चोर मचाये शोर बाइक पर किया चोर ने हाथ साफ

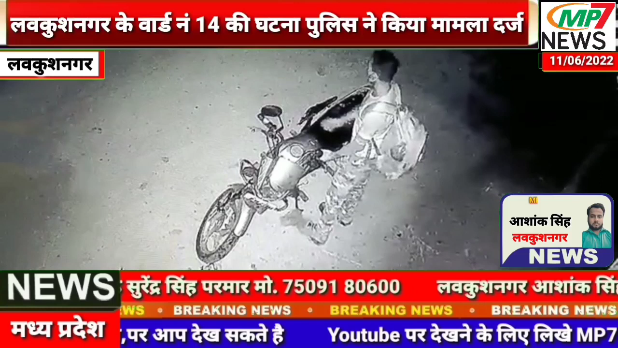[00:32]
तभी अग्याद बाइक चोर ने मौके का फाइदा उठाते हुए, मोटर साइकल चोरी करके रफू चकर हो गया, चोरी की घटना वही लगे CCTV कैमरों में कैद हो गई,